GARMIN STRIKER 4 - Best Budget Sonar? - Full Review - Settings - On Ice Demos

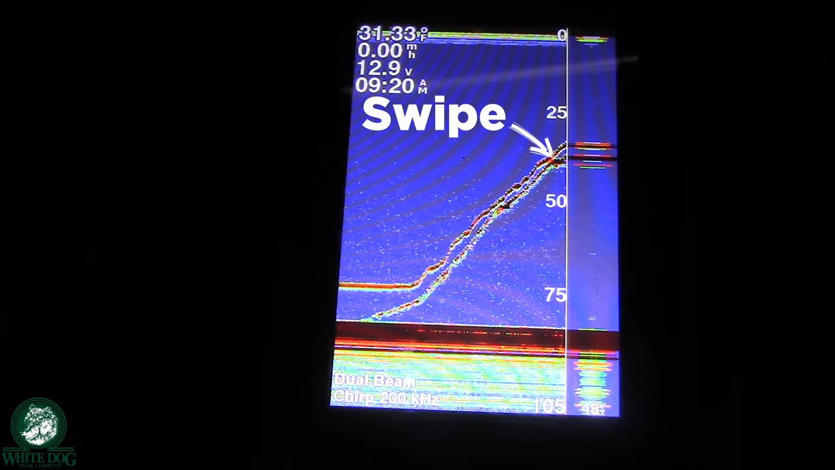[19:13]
On screen: water 31.33°F
Here we go. Keep going, keep going, keep going. Yeah, he's still there.
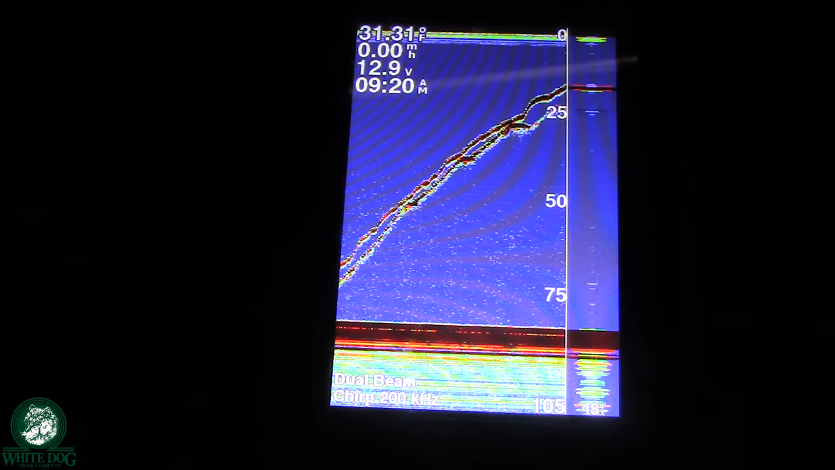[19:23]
He'll follow it right up. He followed it from 80 feet down to 25 feet. You can drop back down now. There we go. Chaser.
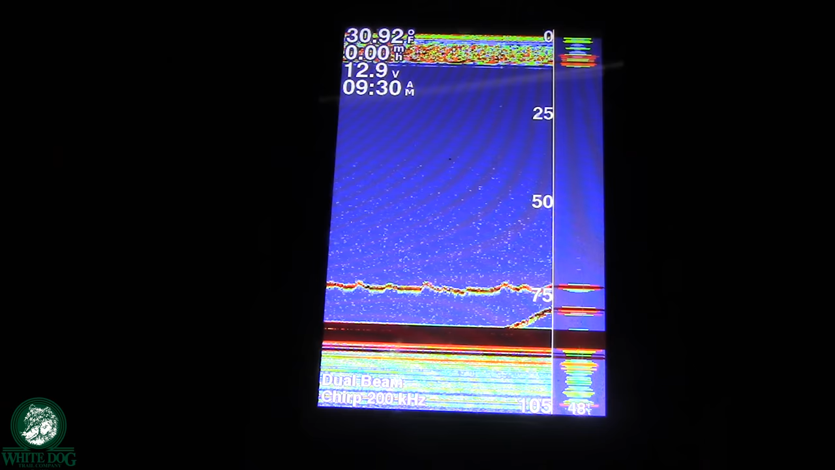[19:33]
You got a chaser? Yep. Two. Yay!
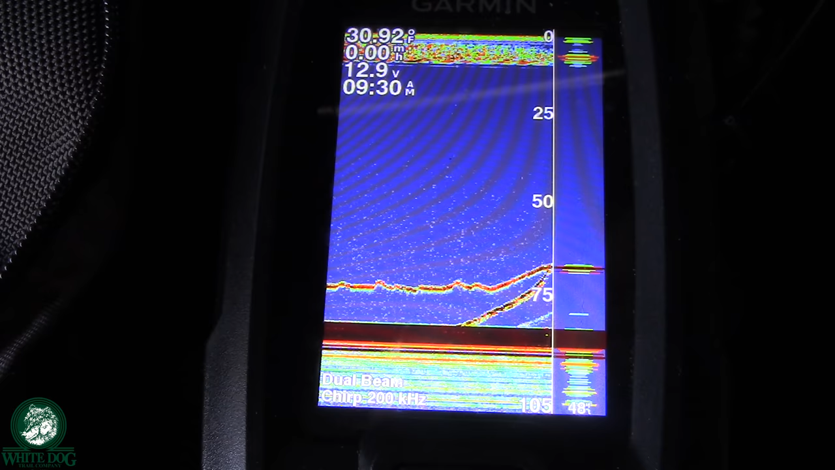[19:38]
Go faster. You'll get two. Are you on it? Yeah. I would go a little bit.
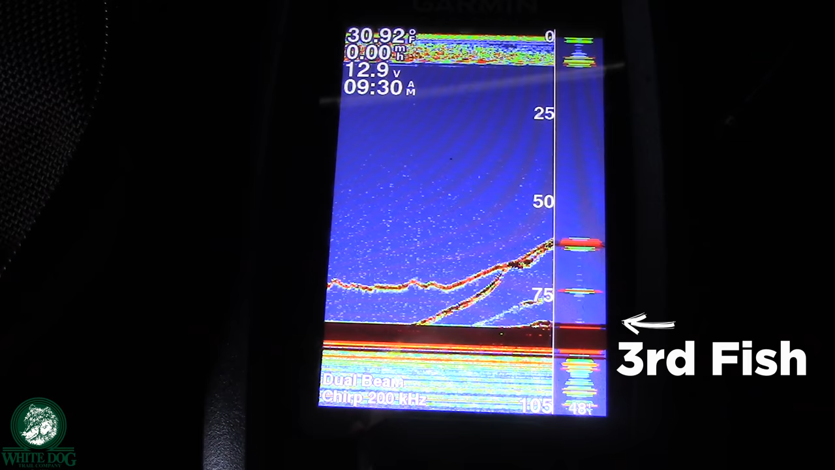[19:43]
On screen: water 30.92°F
Yeah, you're good. You're good. Yeah, you got one right on it, and there's still one below you. I would go a little bit faster.
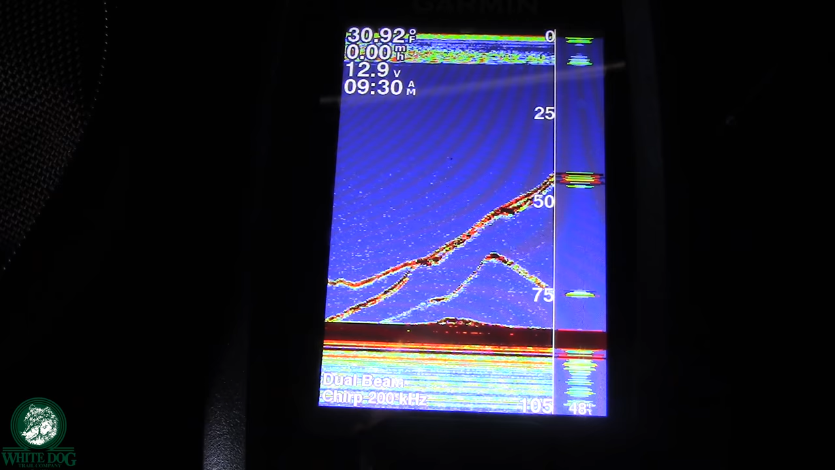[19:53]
Usually get some more excited. Come on, buddy.
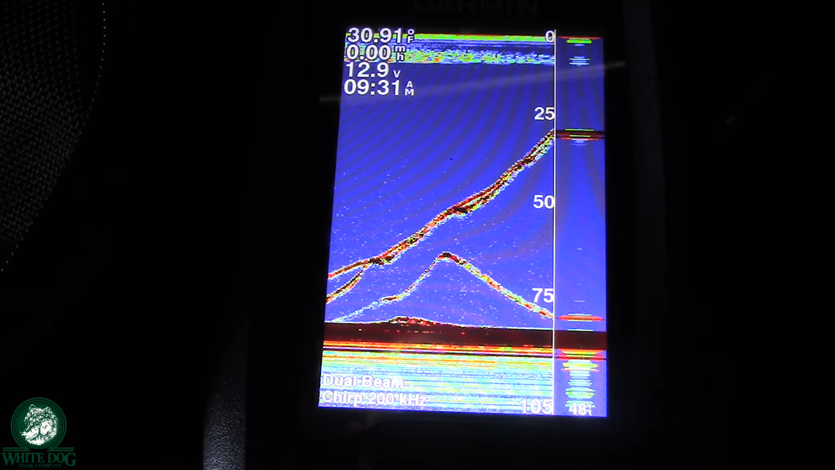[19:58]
There you go. Lift, lift, lift, lift, lift, lift. Set the hook.
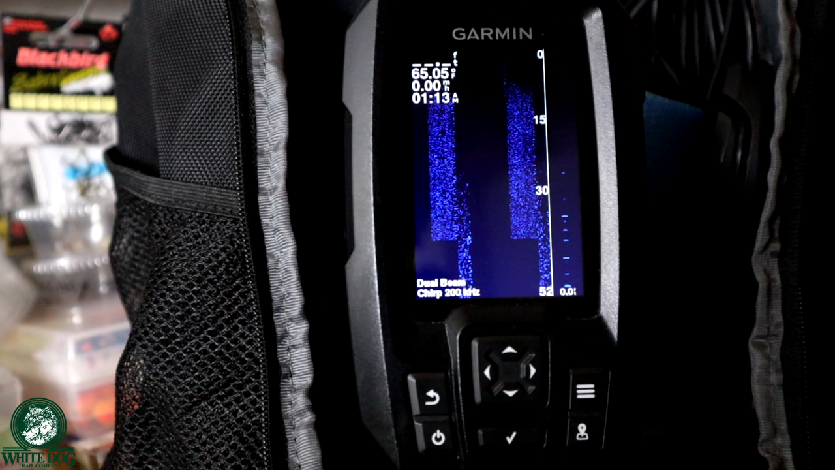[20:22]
I actually use this when I troll now, too, in my boat, just because I really like the way it shows everything.
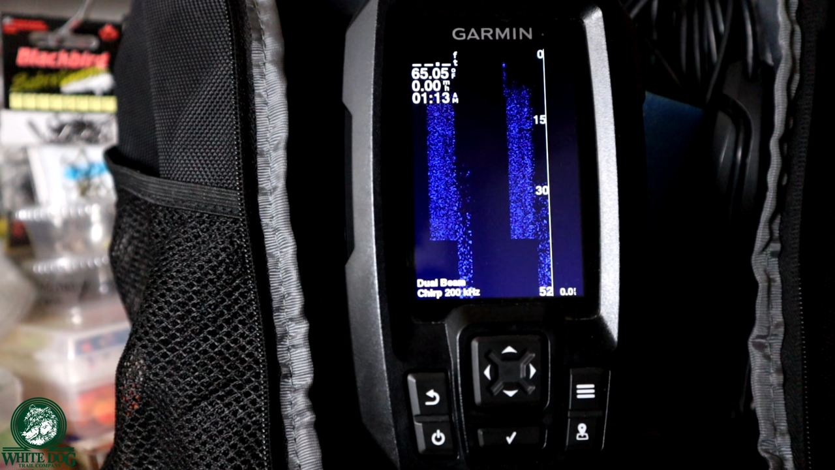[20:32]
So this is by far my preferred method, my preferred mode for using any sonar unit when I'm ice fishing. All right, we're going to back all the way out. And all the way out at the main screen, you can see there's a split frequency.
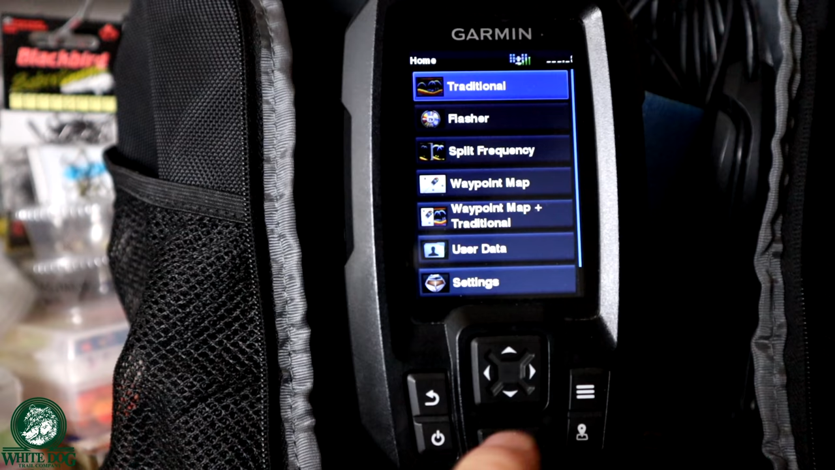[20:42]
So we've talked about frequencies and the differences between a high frequency and a low frequency, right? It's beam width and the strength. With this particular transducer, I'm shooting at two frequencies. I'm shooting at 200 and I'm shooting at 77. So this will actually show me both. So right now I can see on the left side I'm shooting at 200. On the right side I'm shooting at 77. So the right side is going to have a wider beam but less power. The left side is going to have a narrower beam but more power.
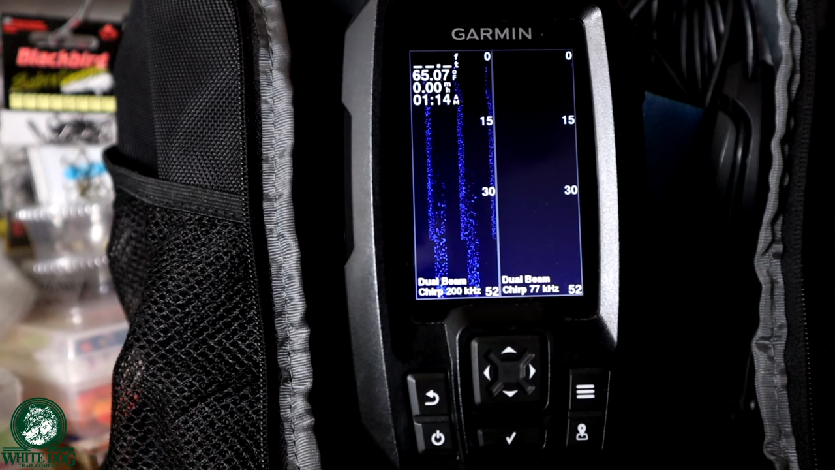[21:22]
So this gives me a little more capability, a little more than I can see here. And maybe I want to see it both ways. Maybe I want to see if there's other fish coming through the water column or maybe I want real good clarity down deep, right? So that's what this can be used for. Now you can also, I'm going to back out of here. We're going to go back into our traditional, we're going to go to,